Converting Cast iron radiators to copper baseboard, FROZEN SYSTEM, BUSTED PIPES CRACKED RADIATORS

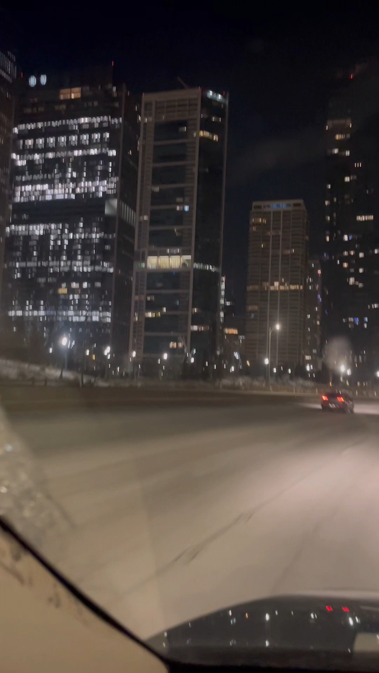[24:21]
Alright, so technically it's already midnight. The company's heading home. This is Lakeshore Drive and this is downtown. If you guys are not familiar, I'm from Chicago, obviously.